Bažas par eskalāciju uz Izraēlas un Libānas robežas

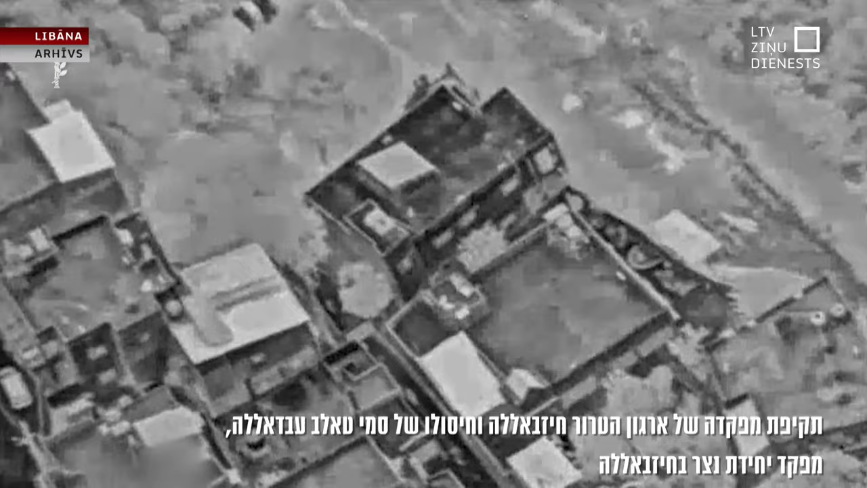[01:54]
kad Izrēla triecienā Libānas dienvidos nogalnāja augsta ranga Hezbollah komandieri.